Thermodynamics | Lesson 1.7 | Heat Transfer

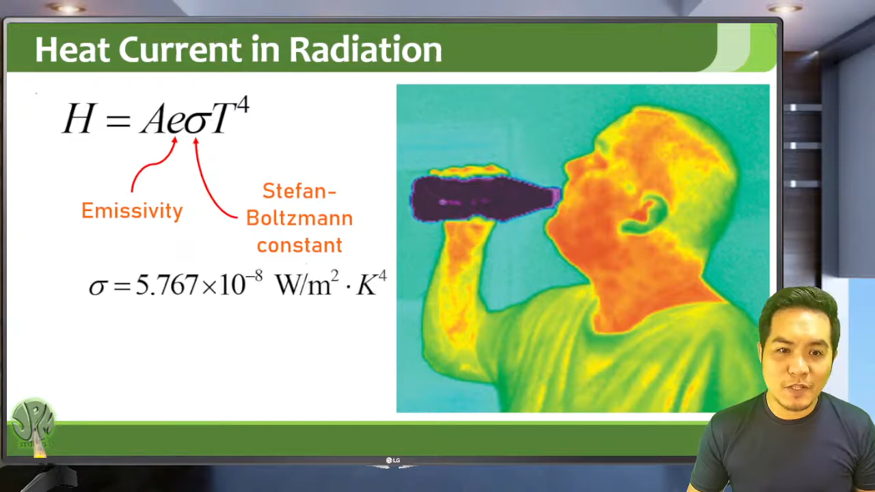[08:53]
So, A here is just a constant. E is also, sigma is also some constant called the Stefan-Boltzmann constant. So, this is a thermal IR infrared image of a man. And you will notice that you can see the heat coming from the head of the man and from his hands. And he's drinking a very cold, say, soda or liquid. And usually, in a thermal IR image,
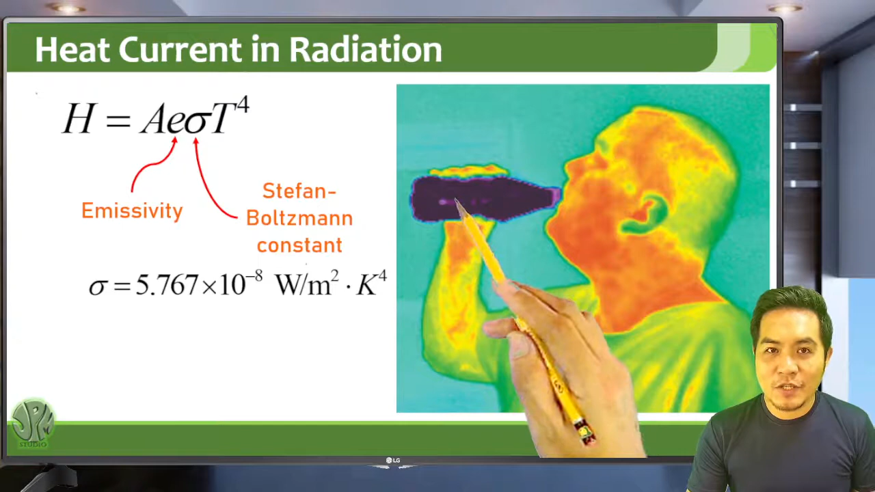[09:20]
cold objects appear dark, a hot object appears bright. So, this one. So, let's have an example on heat current through conduction.